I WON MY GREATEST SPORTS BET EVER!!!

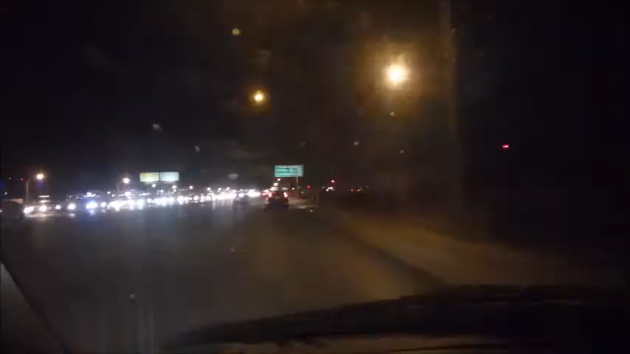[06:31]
actually going east on Tropicana that's the traffic going to the strip of course being altered because of the marathon so I'm not sure why these
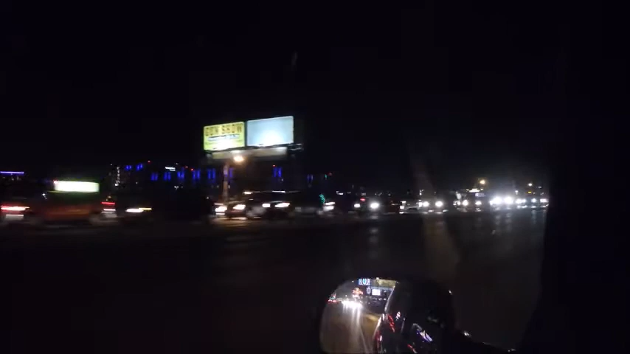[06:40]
people are going towards the strip when they know it's gonna be busy gotta go to the airport to get home airport
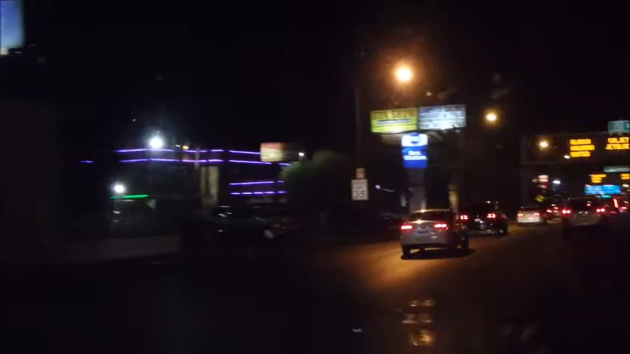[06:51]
airport boys and girls look at I got the everyone's got the right idea look at the traffic